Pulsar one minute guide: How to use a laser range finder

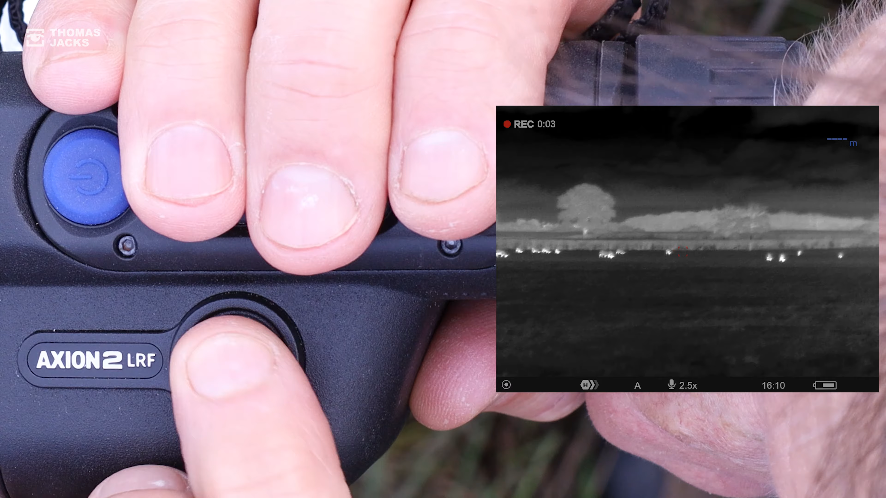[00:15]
Position the target over the animal or anything near it and there's the distance to within a meter.
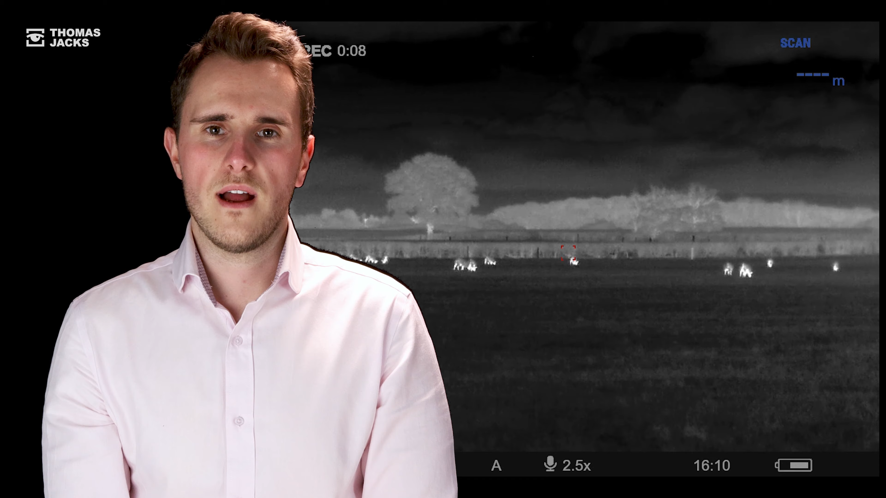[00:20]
But did you know with a long press you can switch from normal to scanning mode constantly measuring what you point at.
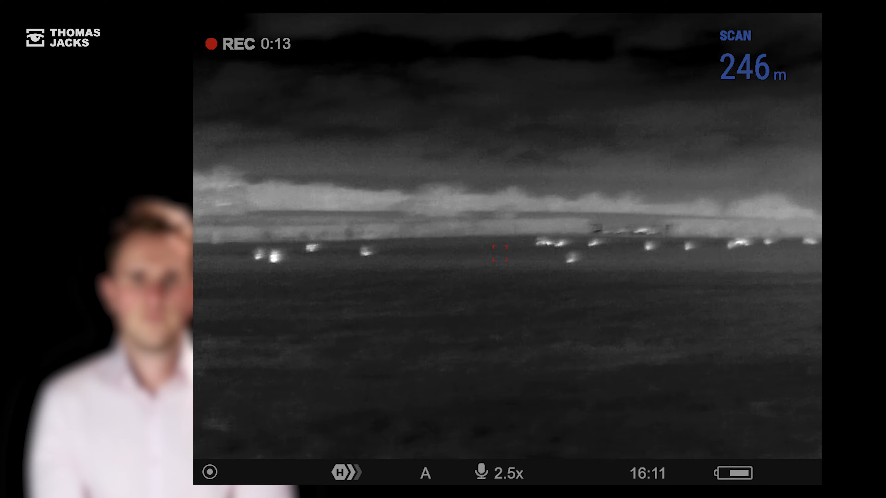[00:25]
If the object's hundreds of meters away or if it's moving try scanning mode or measure something stationary near the animal.
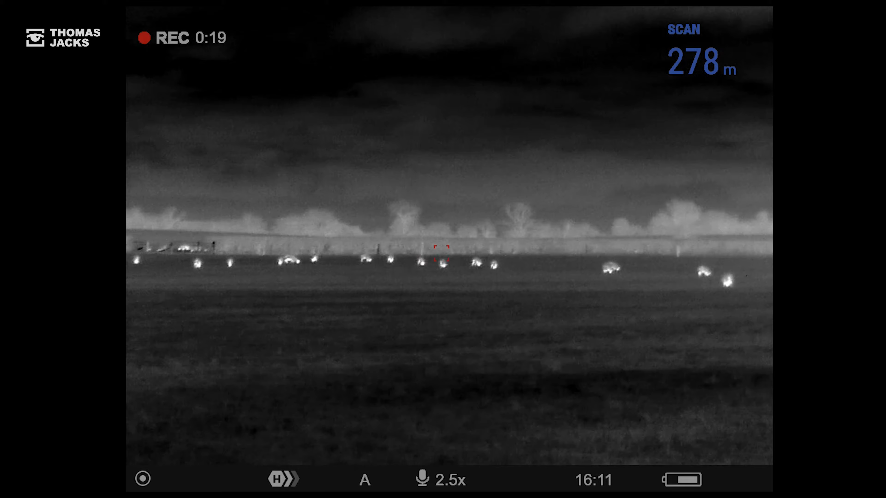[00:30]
But what else can you do?
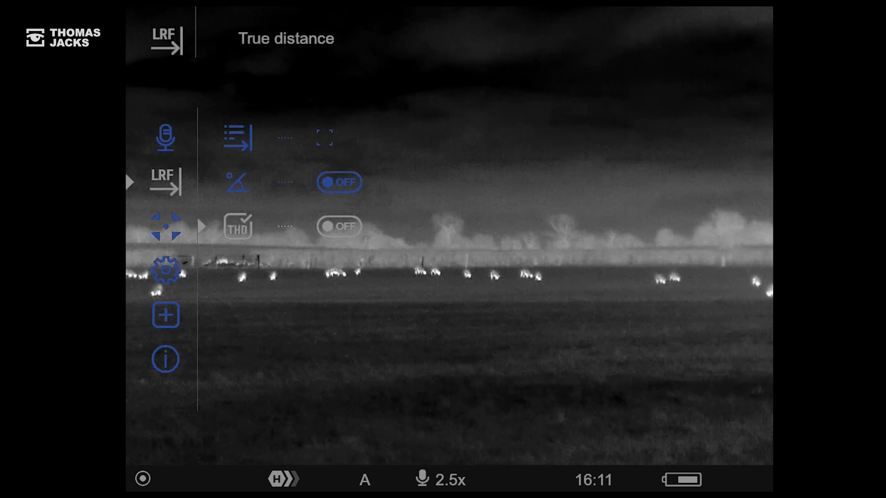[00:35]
Well here in the main menu there's an LRF section where you can change the style of target and for hilly terrain or an
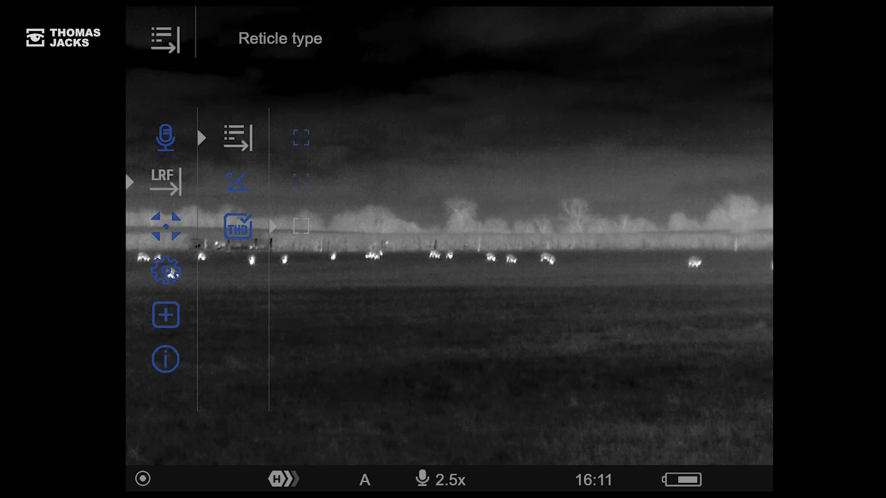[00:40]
elevated position you can switch to see the target's angle and THD will change from measuring
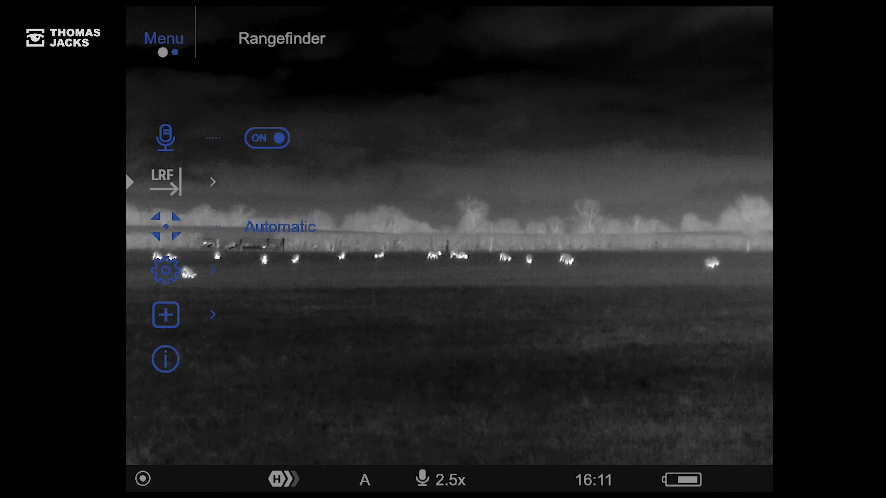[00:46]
the straight line distance to measuring the true horizontal distance.
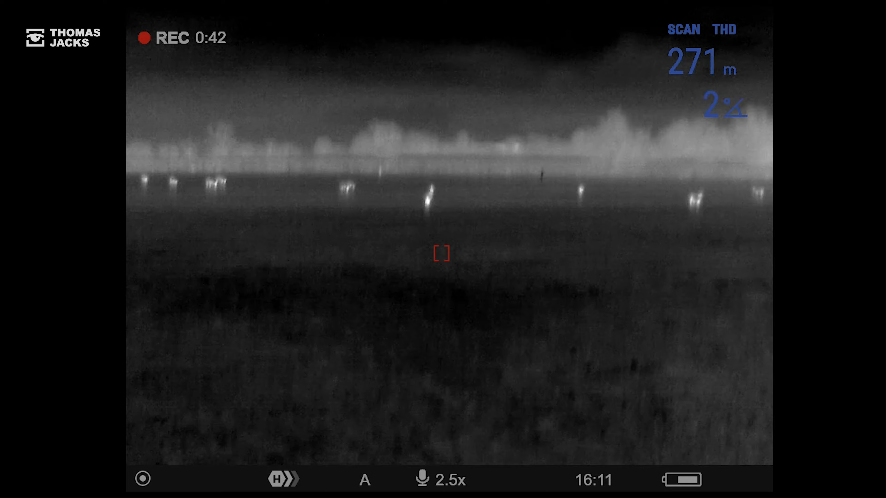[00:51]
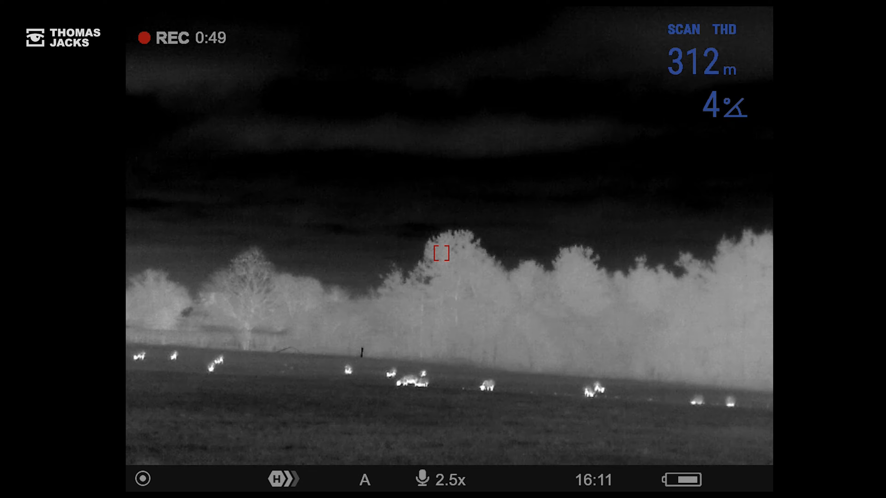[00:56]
If you prefer yards go into general settings scroll down to here and it's that easy.
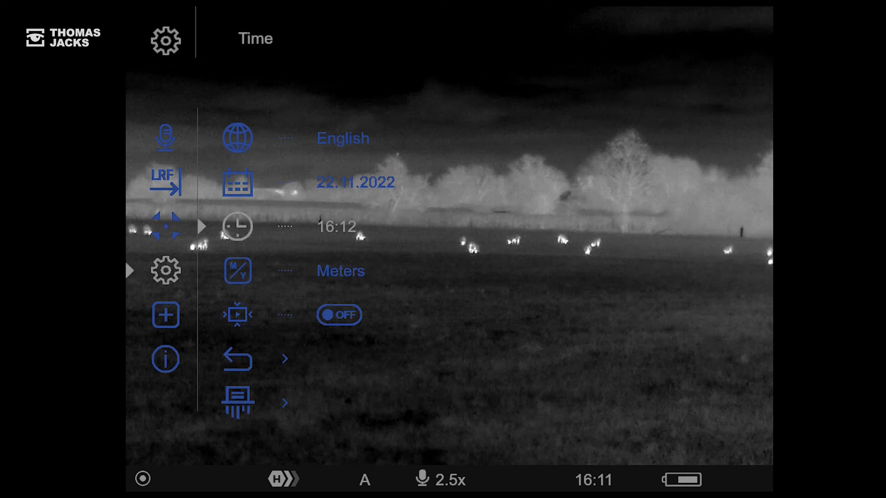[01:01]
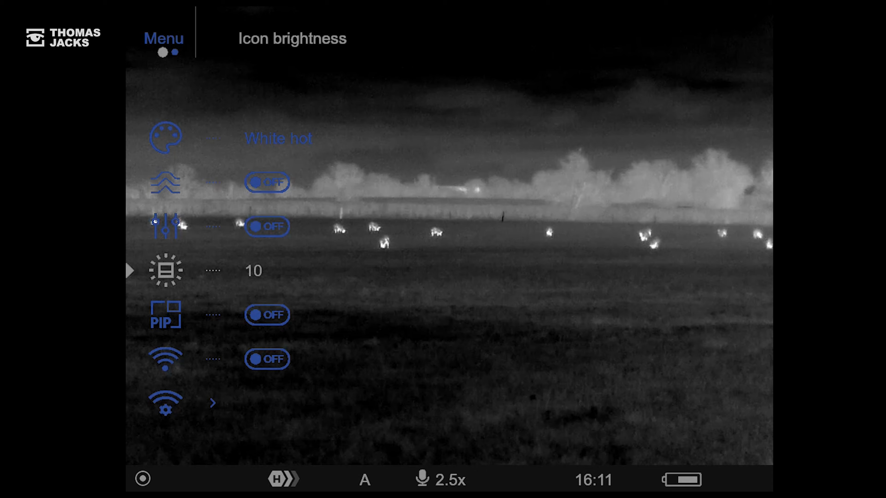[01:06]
And finally from here in the main menu you can even control the brightness of your icons including the LRF target to reduce eye strain in prolonged nighttime use.